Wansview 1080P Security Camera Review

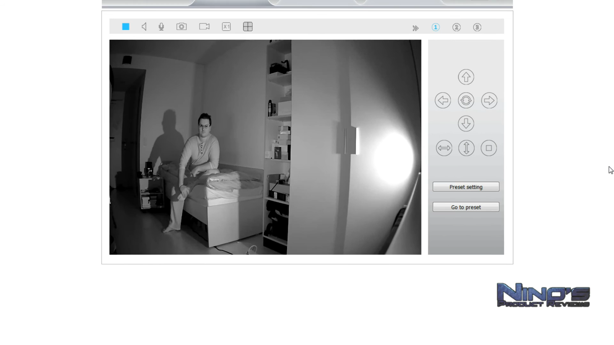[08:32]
dark I could not see anything but as you can see it creates even a shadow that the camera will recognize but I myself could not really see anything it was really dark and as you can see it was very good now we